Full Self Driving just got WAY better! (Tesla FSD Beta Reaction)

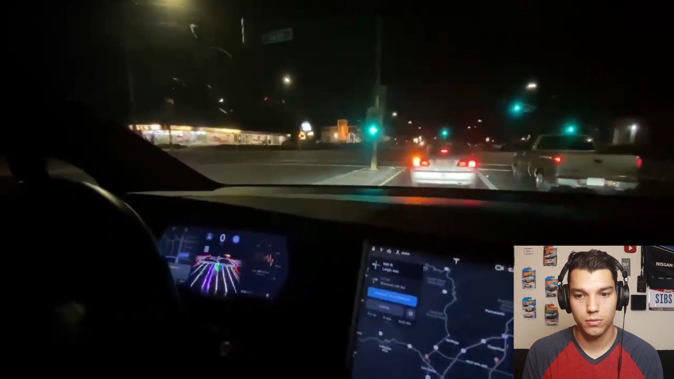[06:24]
Okay, so lights green. They're not touching the wheel right here. Oh my god. It's, oh no way. No way. That's just, that's just crazy. What? No hands on the steering wheel. No hands on, oh my, wow. That's insane. Here we are.
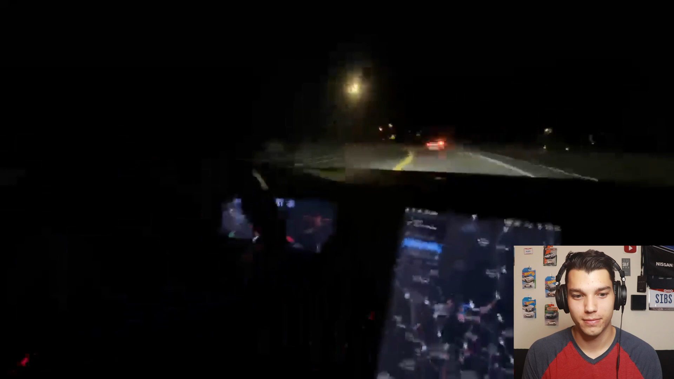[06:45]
Beta is amazing. So obviously, as you can tell by Tesla owners SV and Tesla Raj there in the car, pretty insane.
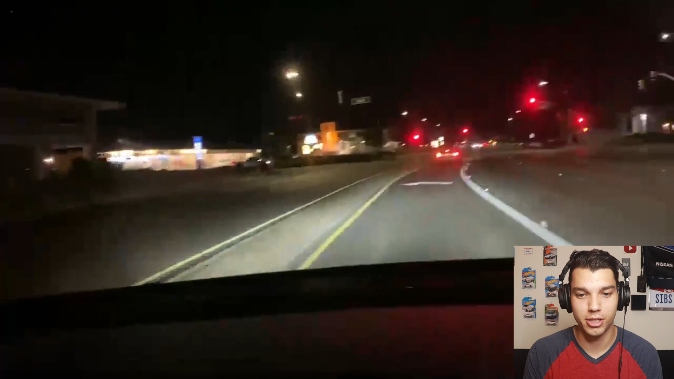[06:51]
And here's their, like, in-car reaction. Man, all right here, second turn. Left turn, baby. This is all, people are sleeping.
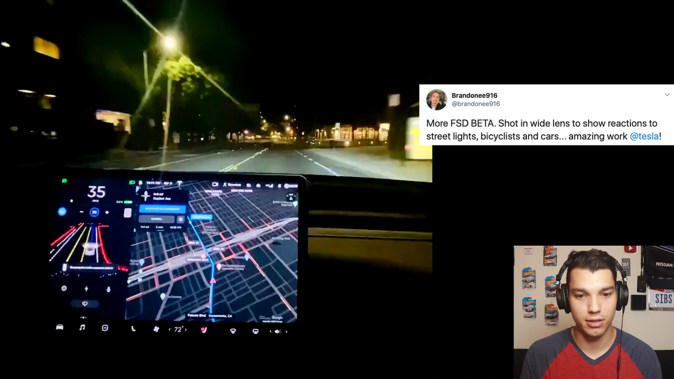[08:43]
Like it sees the lane lines. It sees the curbs. It's nuts. So this is kind of a weird intersection. But he stopped the, oh, here's the green light. Okay. So kind of like a slight left turn, but you're technically going straight. It looks like the car was going to go through. Okay.
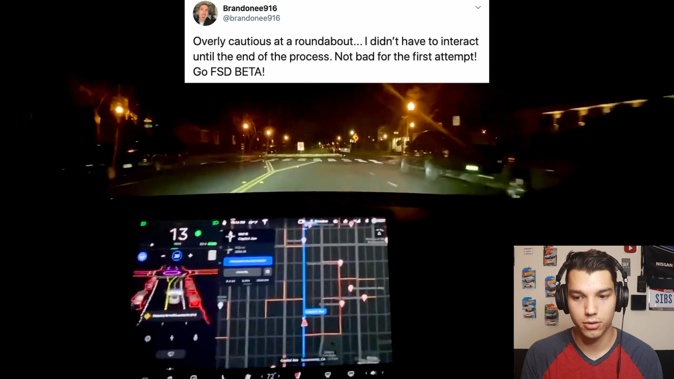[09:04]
So here's going through a roundabout. Which again, you can see on the screen, it sees, it sees the roundabout. Like it sees the circle there. It goes all the way around about, doesn't go straight into the cars that are parked there. And you can see on the visualization, like the whole line of cars parallel parked all along the curb there. So it's, it's recognizing those cars and knowing that's not a drivable lane. So he only went straight through the roundabout here.
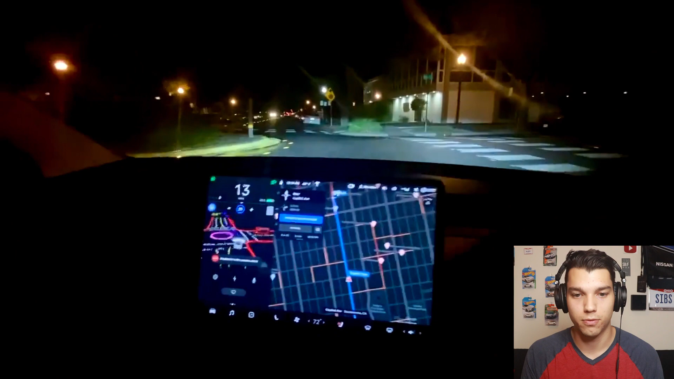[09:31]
I wish there was a video of it like turning or going all the way around around about. So here's another right hand turn from Tesla owners SV.
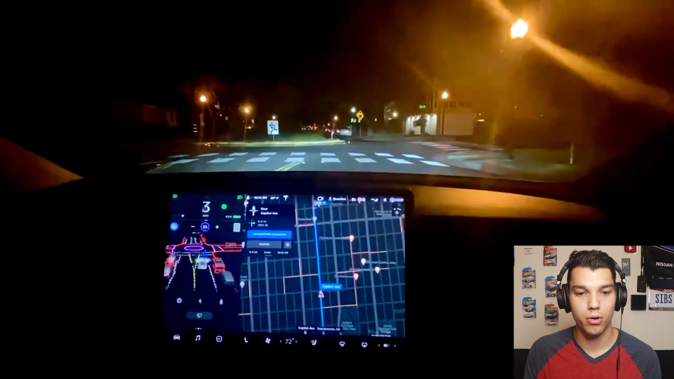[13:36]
Purple is medians and like things in the middle of the road. So if we go back now to this view of the visualization.